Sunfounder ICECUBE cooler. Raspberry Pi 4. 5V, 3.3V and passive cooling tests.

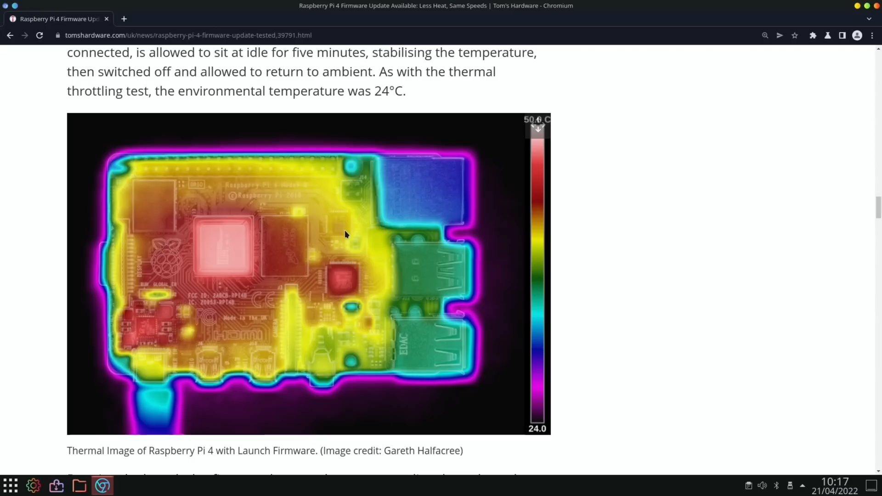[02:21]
This is Wi-Fi this cube here And this very hot bit here is the USB controller But also sometimes people talk about the Ethernet controller getting hot, but obviously you can see where in that picture There is no cable in the Ethernet, so I guess they weren't using it I don't know how hot it gets when you are using a fast data rate over Ethernet But with the firmware update and this happened ages ago,
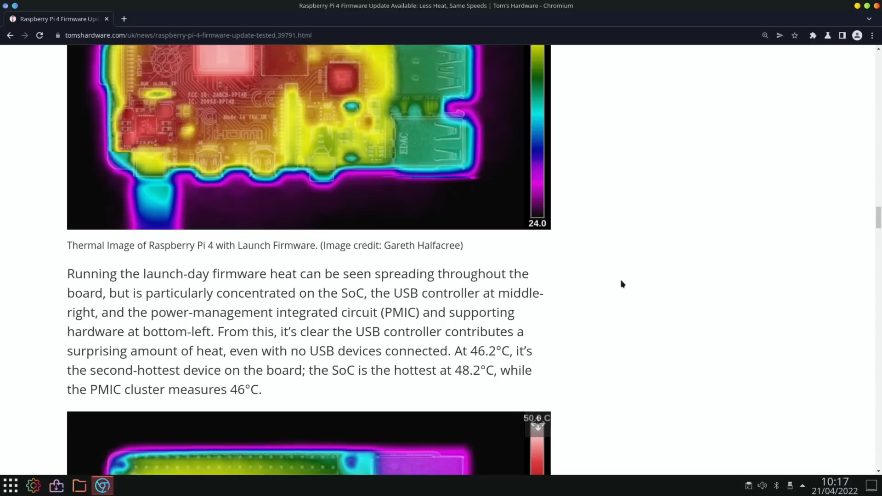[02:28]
so your pi will have this pretty much You can see that there's still where the power comes in it's still getting hot But it's really just the CPU and GPU there is a tiny bit of heat here in the USB controller But obviously the new firmware made a big difference and it's nowhere near as bad as it was But looking at what the ice cube covers So it covers the CPU GPU it covers the RAM
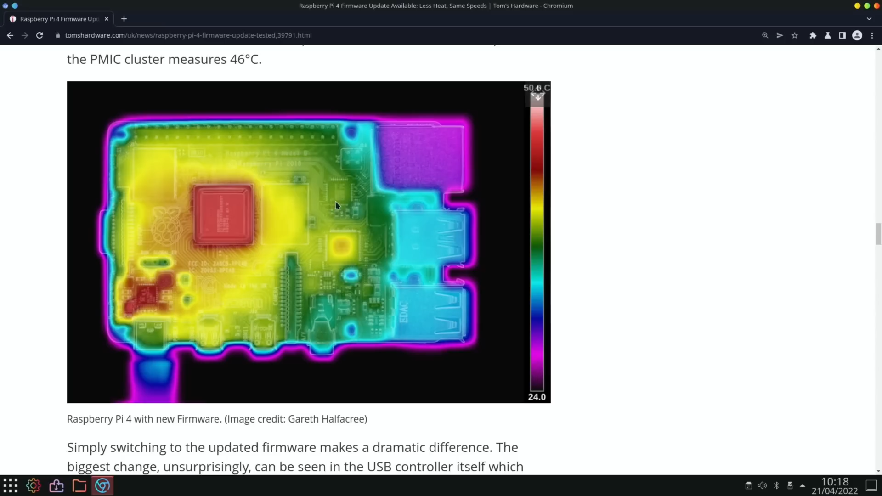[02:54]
it covers the Ethernet controller and it also covers the USB so as we can see from this it does cover quite a wide area So it basically goes over here.